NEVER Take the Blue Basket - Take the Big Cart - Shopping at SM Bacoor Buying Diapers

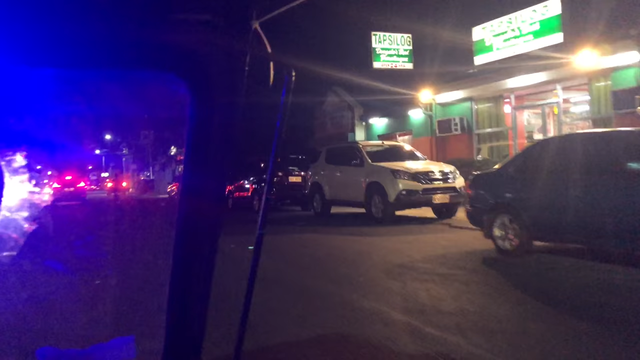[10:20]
topsy logs so you got some bars down here wild orchids it's been a long time folks since uh since i'm running out down here this part of baccola but i would like to go back and try out that restaurant that we passed next to the birthing center
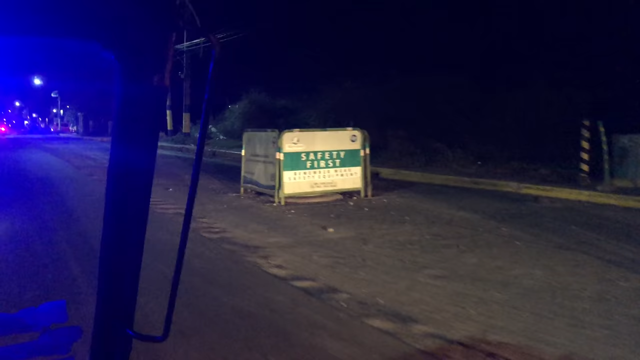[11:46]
it's not really how shaky the iphone is it's just how smooth the gopro is